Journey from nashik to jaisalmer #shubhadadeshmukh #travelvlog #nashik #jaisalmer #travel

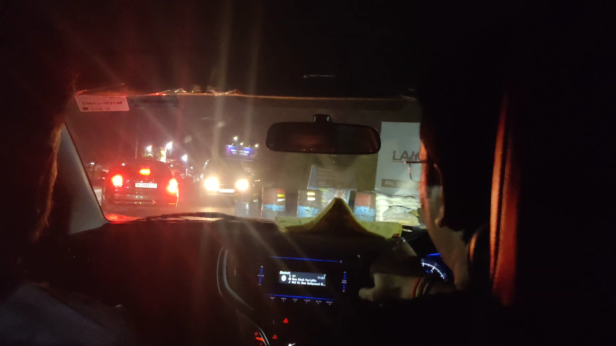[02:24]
आतामी गुजरत बॉर्डर क्रोस के लेली आहे आणि पॉलिस रेगिलर चेकिंग करता हेत की गाड़ीत काया आहे वगयरे तर मेंच पंद्राचे गाड़ी दिसले ने गाड़ी थामबवली पॉलिस रेगिलर थोड़ा चेक अप केला